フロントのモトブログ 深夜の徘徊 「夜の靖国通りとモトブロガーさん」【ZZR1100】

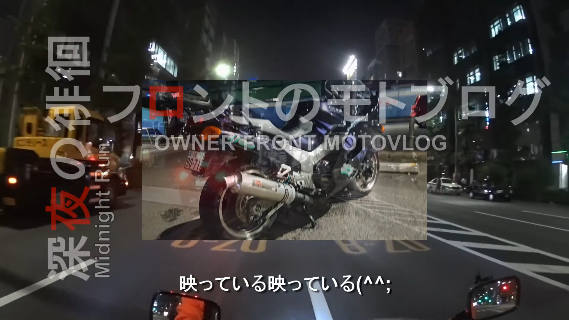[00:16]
映ってる映ってるこんばんはですね東京ナイトラン夜
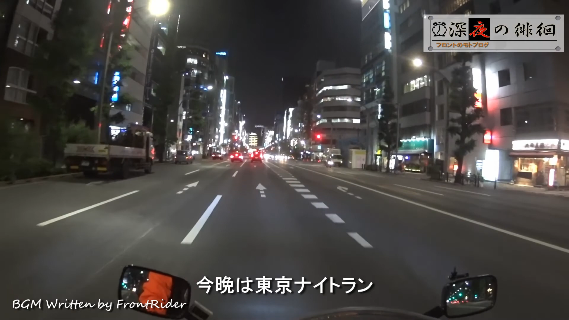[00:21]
中の都心をちょっと走ってますここはですね秋葉原の駅に向かってる最中かな水広町という銀河原駅の交差点から秋葉原に向かってます土日の秋葉原ご存知の方はいらっしゃるかと思いますが夜になるとかなりシャッター街
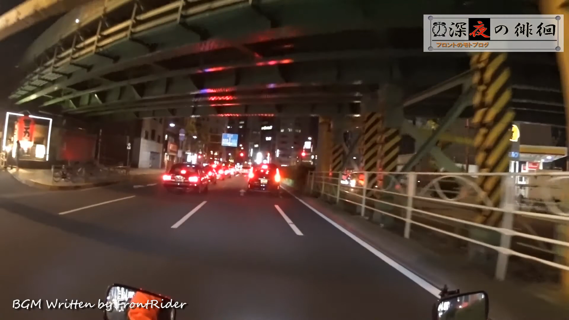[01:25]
よいしょはいここが靖国通りになりますここが都営新宿線の小川町の駅ですねで、スキーが好きな方とかはおそらくこっから神道町にかけてもスポーツ展開がですね非常に楽しい場所ではないかと思うんですけど今はね、